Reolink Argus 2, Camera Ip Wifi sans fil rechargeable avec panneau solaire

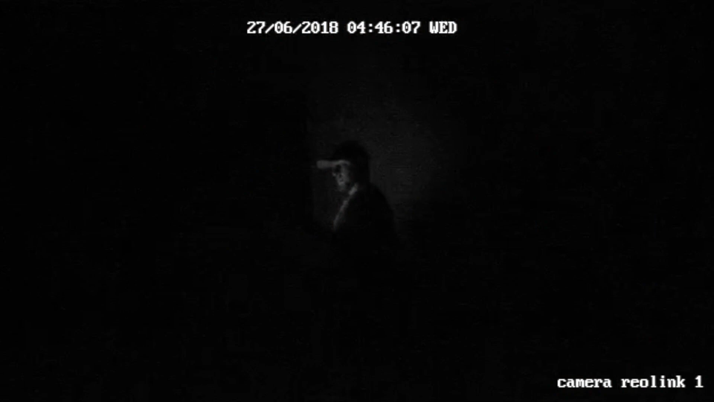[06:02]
Et des LED infrarouges On verra qu'on peut faire Des vidéos la nuit Donc on essaie Ah du coup là c'est la journée J'ai avoir du mal Je ferai les vidéos ce soir Les enregistrements
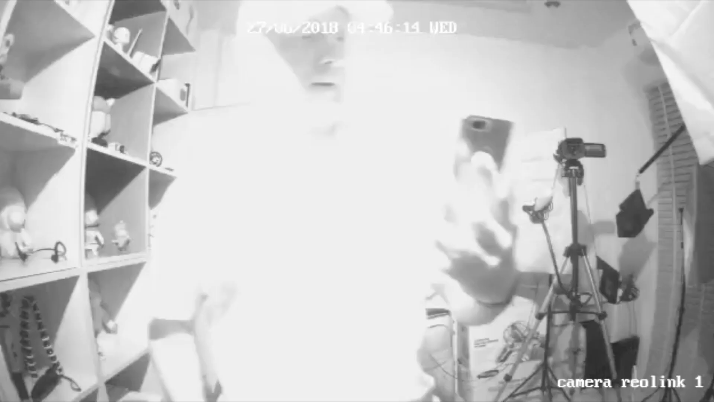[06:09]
sur mon téléphone Et tout Comme ça vous me verrez Rentrer dans la pièce On fera les enregistrements de nuit Voilà Là c'est plutôt pas mal Après,
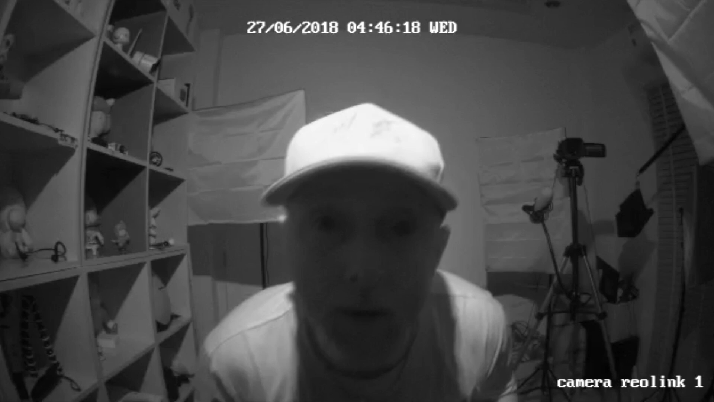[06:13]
encore une fois Ça fait bien le taf Détection jusqu'à 9 mètres Avec
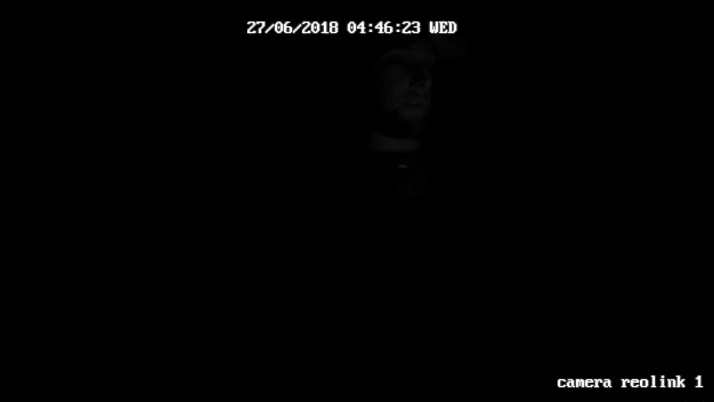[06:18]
un angle de 120 degrés On remarquera en bas Qu'il y a un haut-parleur Parce que oui Tu pourras servir de la caméra Comme un petit peu
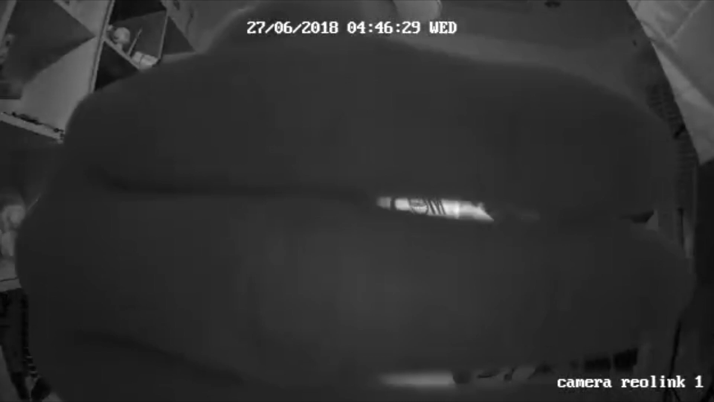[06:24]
talkie-walkie Tu vois Tu la mets à un endroit Et tout Si tu vois ton chien Qui est sur le canapé Tu fais Con de chien Descends du canapé Voilà
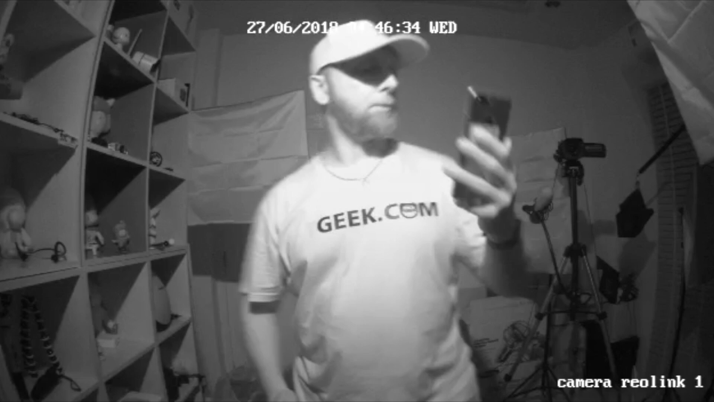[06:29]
Tu peux faire ça Ou alors On a vu dans les démos Ils se peuvent s'en servir Comme sonnette Comme bon après Voilà Ça permet